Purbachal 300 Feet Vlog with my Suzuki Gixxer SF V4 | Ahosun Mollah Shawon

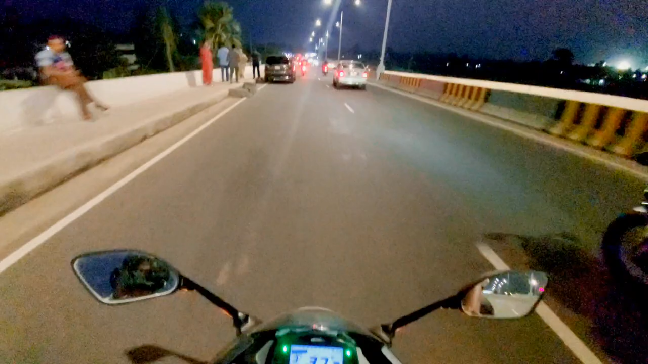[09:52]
निला मार्केटे ढुकछी ढुंधा मार्केटे ढुकछी आरामी चीनतों कोड़छी जया शोल्डे एकषिन जावा कि ठीक होवे कि ना
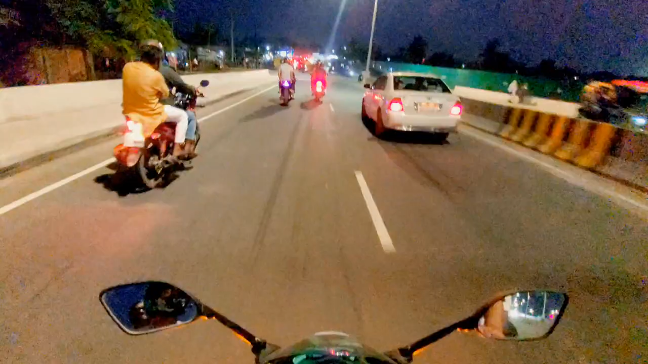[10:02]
तो देखा जाक की होई कारून एकन मानुशेर एकनी देखा जाच्छे शामने एतो पुरी मने गैदारेंग अलापका की जाने भालो की होई
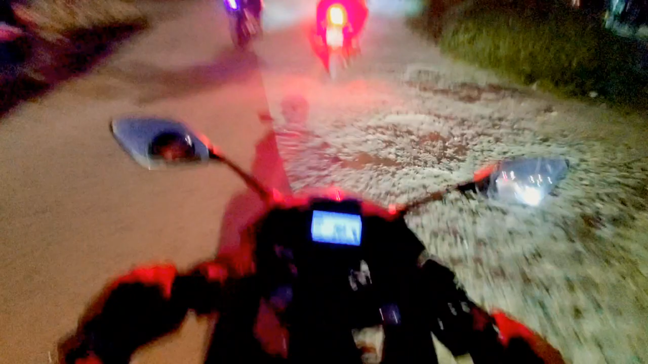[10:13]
आर एकन बर्तोमाने एकन का रास्ता खराप होएगे से और
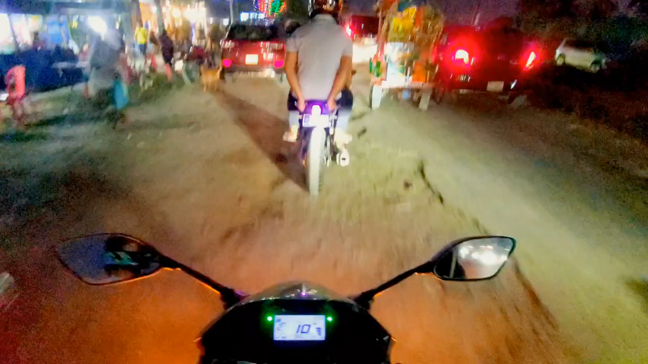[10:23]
हाथे डान पाशे किन तो स्टेडियम होच्छे स्टेडियम मोटा
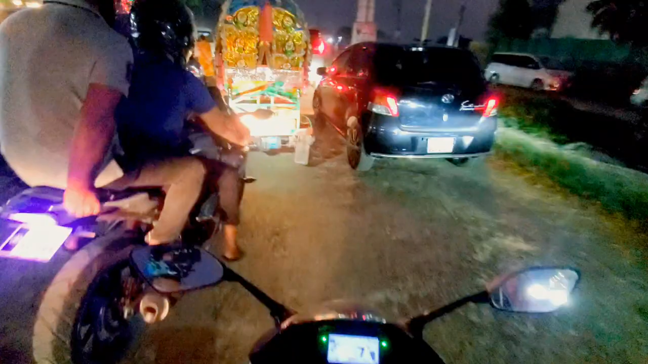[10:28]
मोटी एकन कॉम्प्लीट भीतरेर काच तुक्ता काच भाकी आशे बट
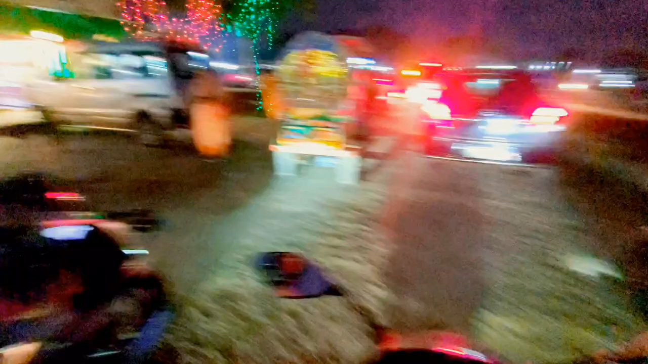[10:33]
ओईटा कोट्टे चे एकन दिये बरबर जे गारी गोला लॉरी ढुकाया एकदम रास्ता ता एक बरे नस्टुक रहता लाइसे रास्ता को आगे को फशंद रचिलो चलाः इस थाम एक हो न रास्ता तैको भी खाराब ए
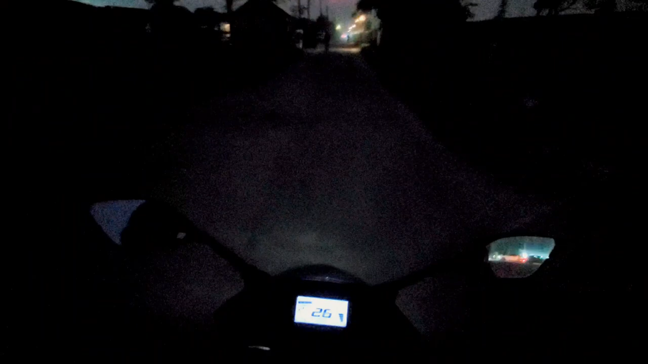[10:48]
जगटी खाराब अट स्टानने वर भालो स्वामी एक्टॉन्थो का रास्ता दिये ठूकाय
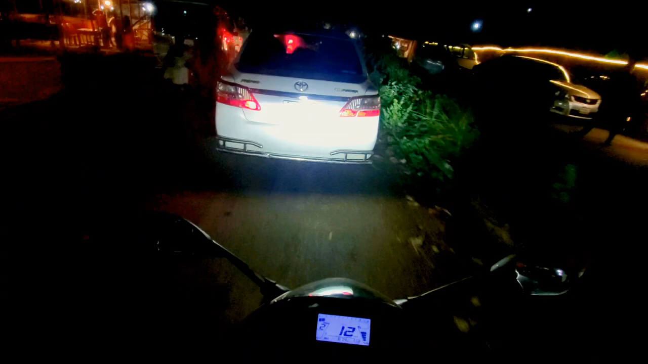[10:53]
दि बूल को रे बलते के शाले एक फित ाूल लिटा
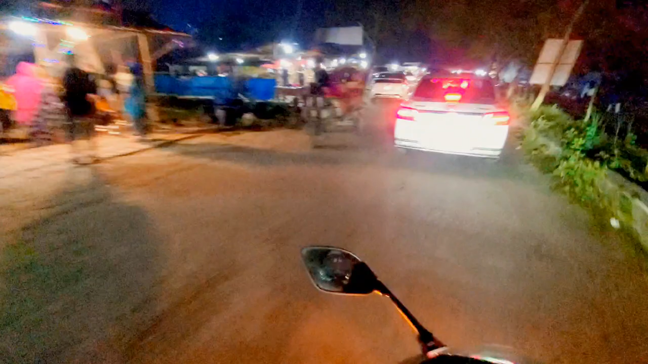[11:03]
भूल को रे ओलते के शामने एकडम रास्ता बन्ध हो आonian एदी के एतो पुरी मने मानुशेर गैधारिंग हमी अस्त अस्ते देखी बीर होये जाए
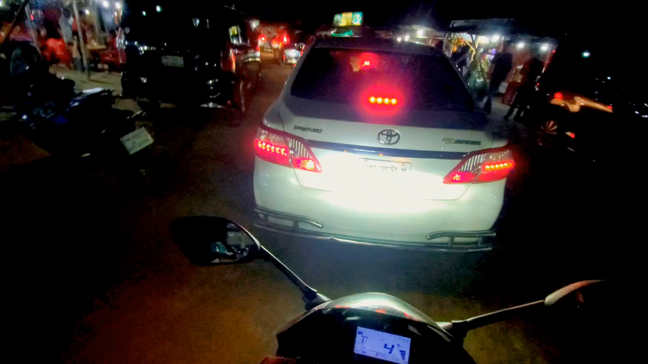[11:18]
इजेम टाई भालो लागे ना शब किसी भालो लागे तो आम रास्तिय करे बीर होये जा और चेश्टा करते सी